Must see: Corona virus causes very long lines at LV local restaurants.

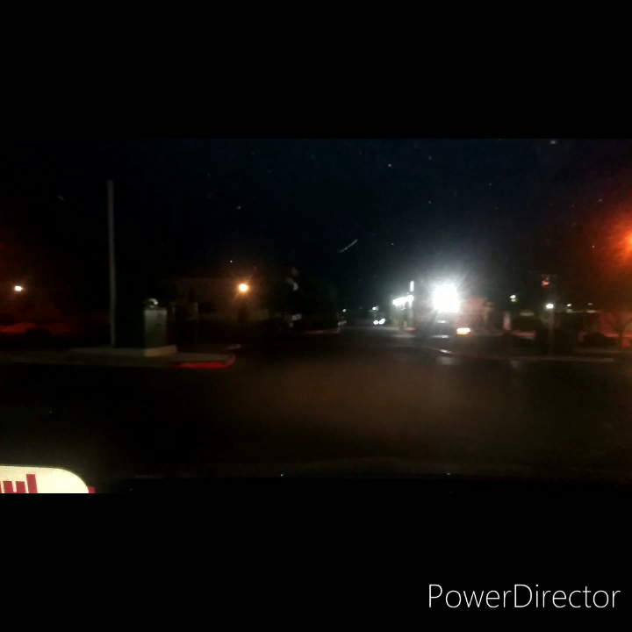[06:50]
Here, let me turn around so I can kind of get a good glimpse of this. Look at this. This is where you order your food. But you see where that line is to the left here?
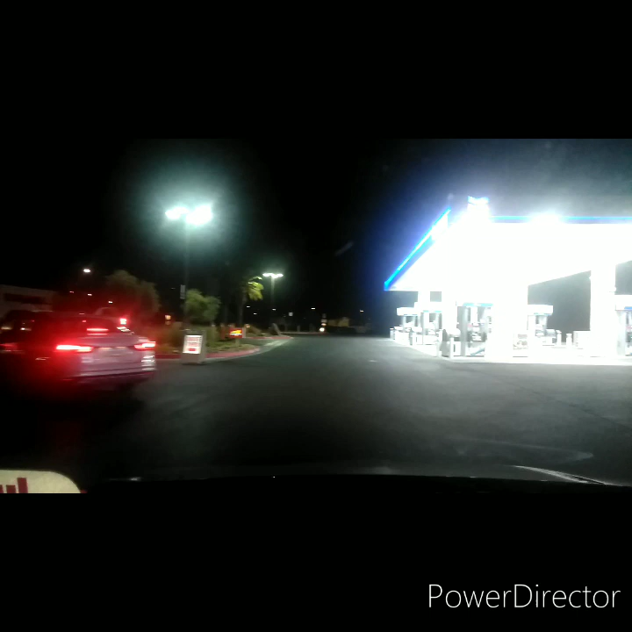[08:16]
Okay. Let me turn around so I can get a good glimpse of it. All right.
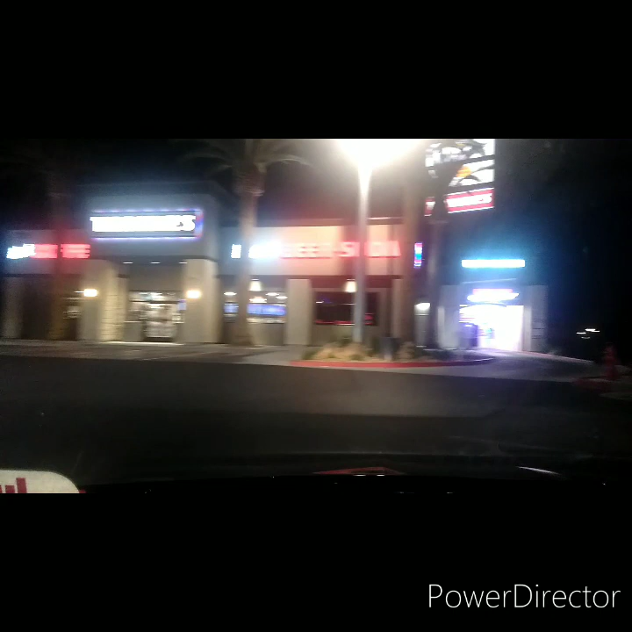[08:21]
Because I don't want to get in that line. But this is a nice little line here.
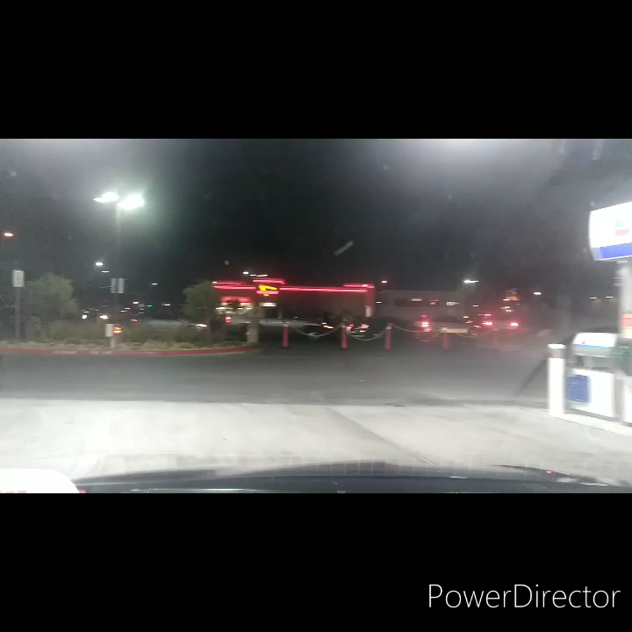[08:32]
But the way they have it structured, this is pretty sweet. They got like two lines where you can order. And then one line, I guess it joins in one line.